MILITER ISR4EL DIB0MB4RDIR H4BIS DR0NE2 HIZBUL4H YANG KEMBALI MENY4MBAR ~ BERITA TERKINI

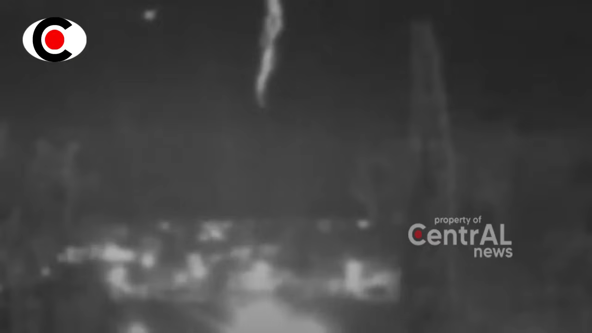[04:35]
Merespon hilangnya drone mereka, tentara Israel mengerahkan drone dan menembakkan 2 roket ke sebuah pabrik aluminium di daerah Nabatieh di Lebanon Selatan, yang menyebabkan pabrik tersebut terbakar dan menimbulkan kerusakan parah.